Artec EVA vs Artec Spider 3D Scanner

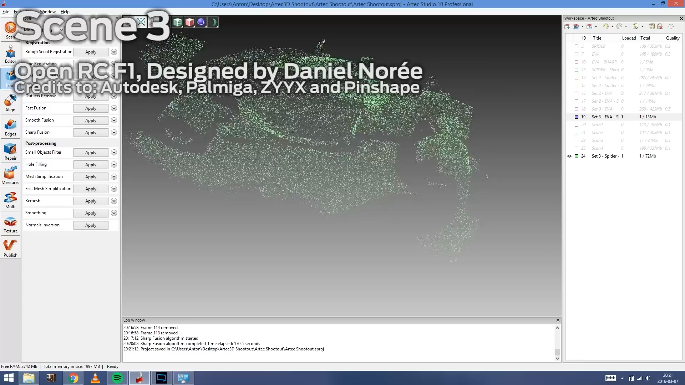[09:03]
So here we can see a comparison. This is the spider result, which is really good.
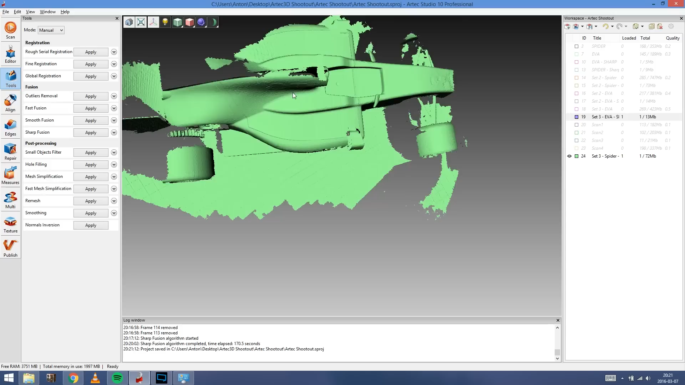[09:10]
You can see the edges here between the printed part. Yes, this is actually a 3D printed model.
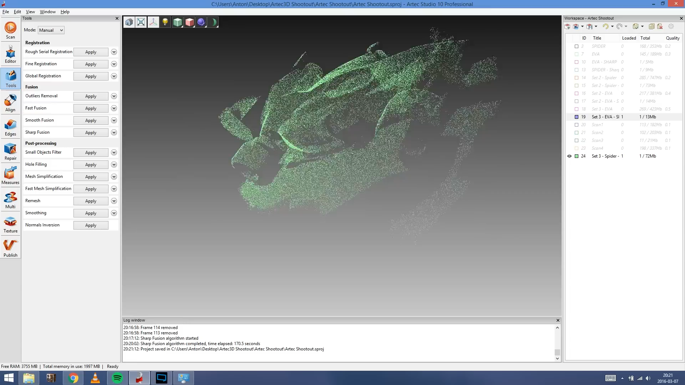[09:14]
Which means that when you look on the top of the cockpit there, you can actually see the grooves, the lines that the printers create.
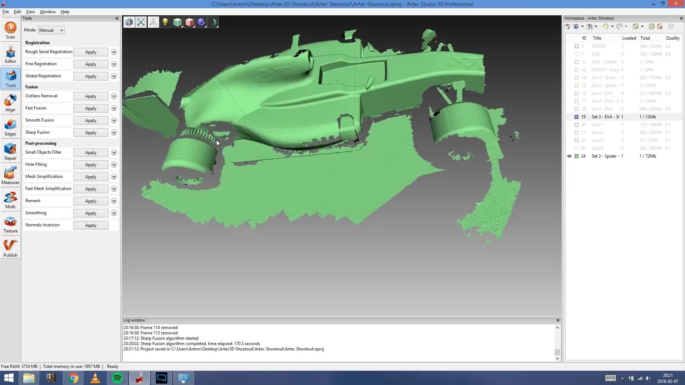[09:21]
So if you're familiar with 3D printing, you know that they create lines. So you can actually see those lines when you're scanning with the spider. And you can also watch there the rear gear at the rear wheels.
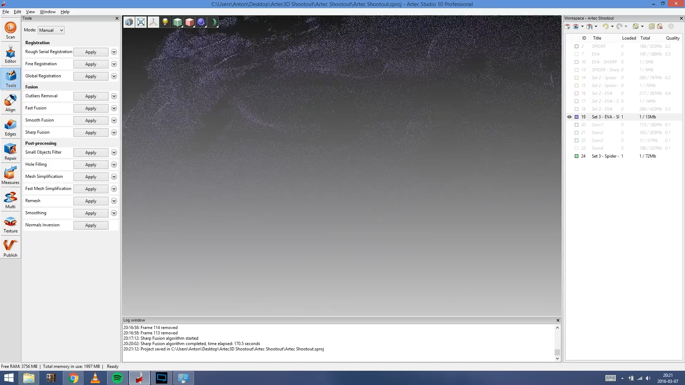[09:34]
You can actually get that gear as well. So let's check out the EVA scan. And now we really start to see where EVA has its limits. It's better for larger objects. This object is quite small, a lot of details. This is not the optimal scanning situation for EVA at all.
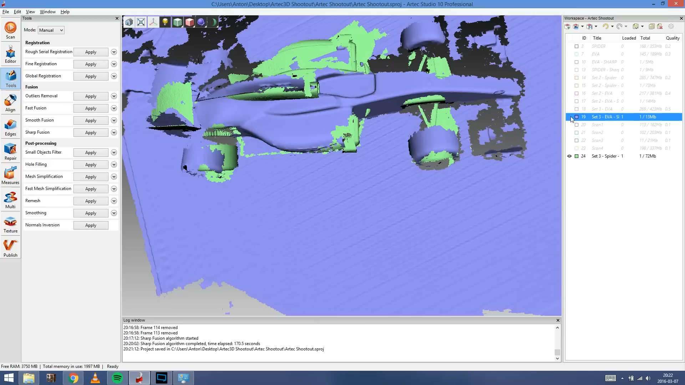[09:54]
It's not meant for these small things. But I really want to show you what the difference is and when that limit is reached and how it looks when you're reaching it.
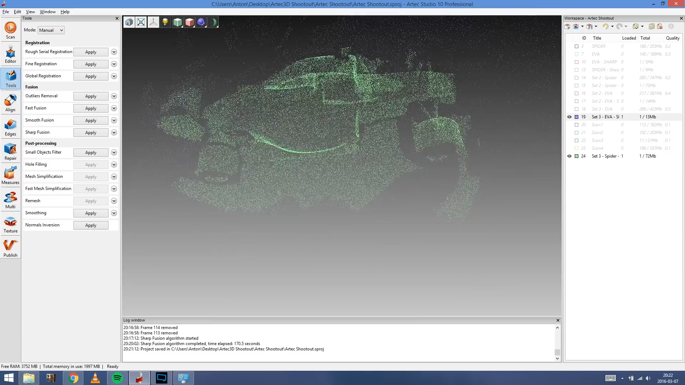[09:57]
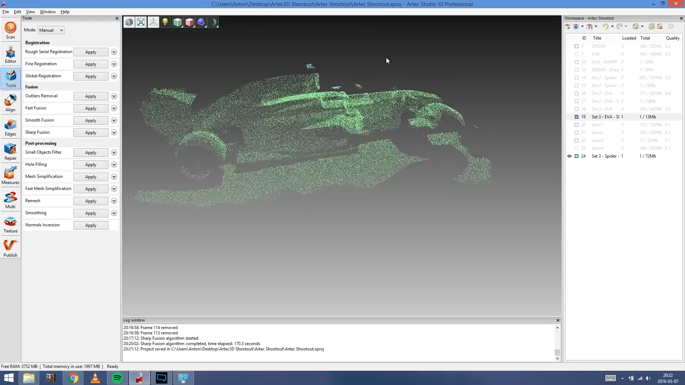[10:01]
So again, the spider scan, a lot of details. You can see the small misalignment between the 3D printed parts.
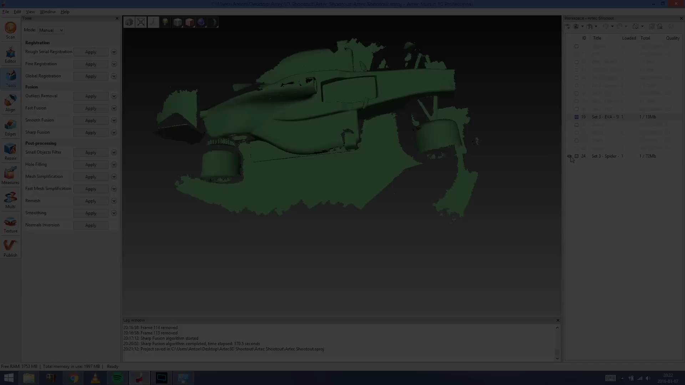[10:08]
Okay, so let's go to scene 4. We have the 3D Benchy, which is a 3D printing benchmarking model.
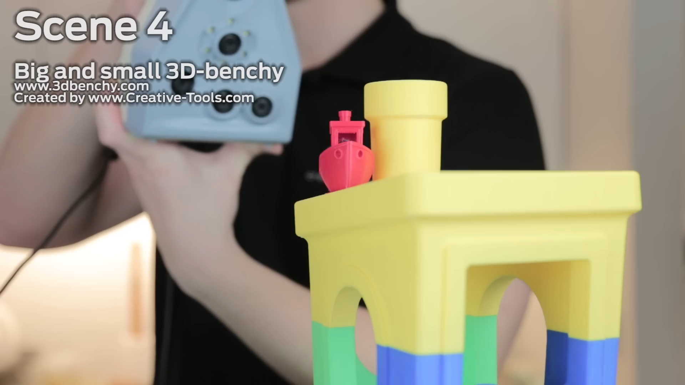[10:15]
But we have one big and one small. So we're starting off with the small one. You can see there the size of the two Benchy boats compared to me in the background.
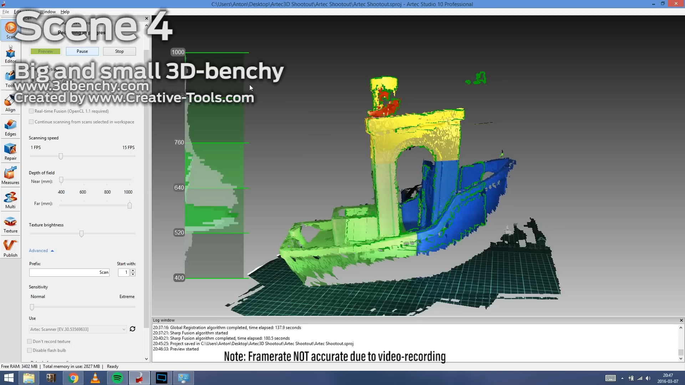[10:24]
So we're scanning here with the EVA.
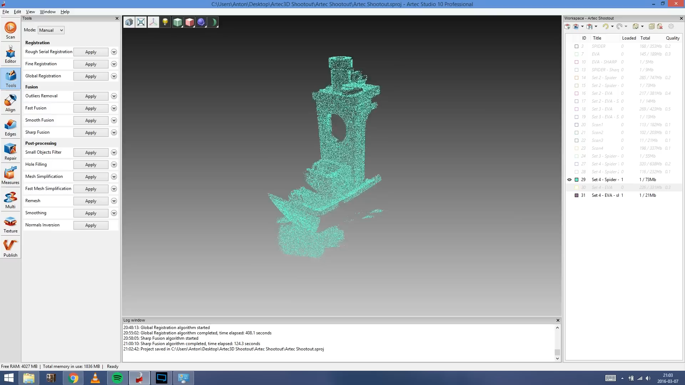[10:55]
So when we compare these two, this is the spider scan.
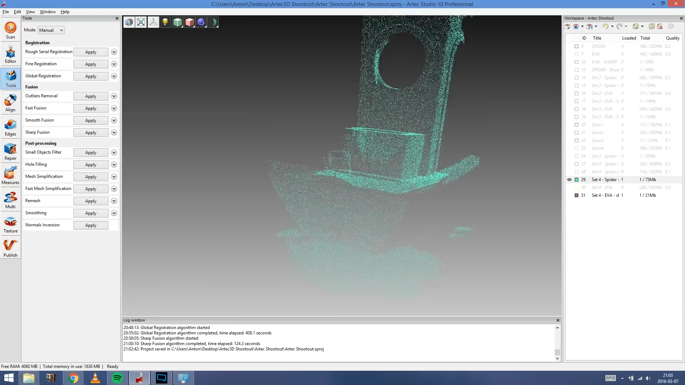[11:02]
So it covers much of the small boat, which is around 6 centimeters long. But it also covers everything on the big boat.
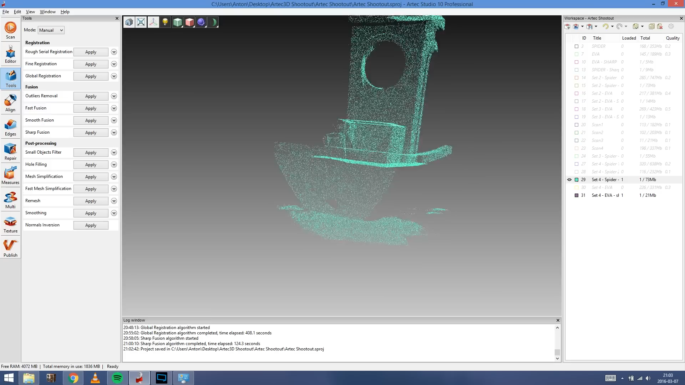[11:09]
So here again, you can see the layers and the structures that the 3D printer creates.
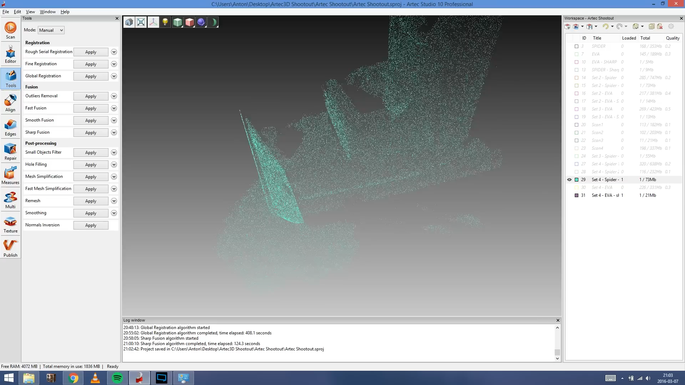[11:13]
So here's quite obvious stepping of the different layers in the windows and different artifacts from 3D scanning. And you get most of the small boat. I mean, not everything, but it's still really, really good.
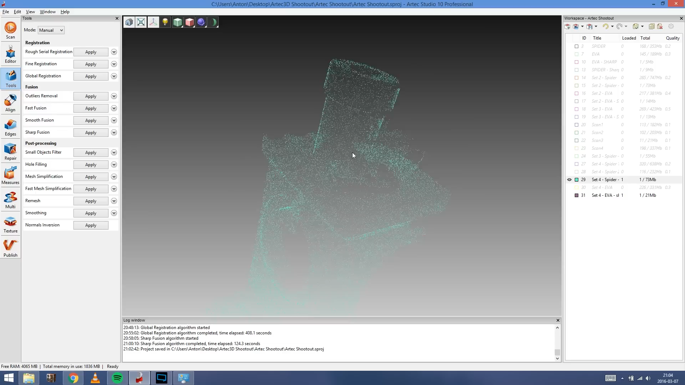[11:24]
It gets most of the details.
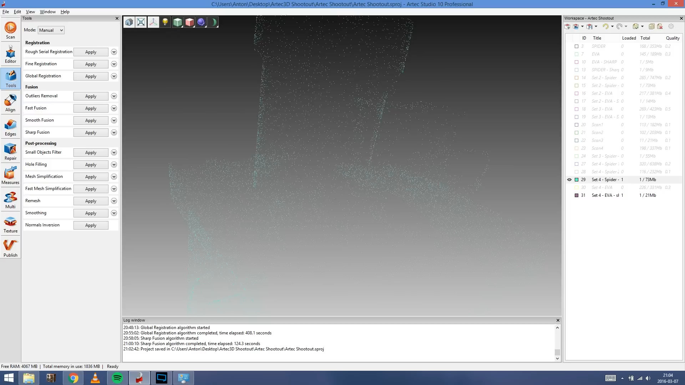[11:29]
Of course, you can spend much more time doing these scans to cover more areas. But that's not the goal with this video to show you a whole whole 3D scanning.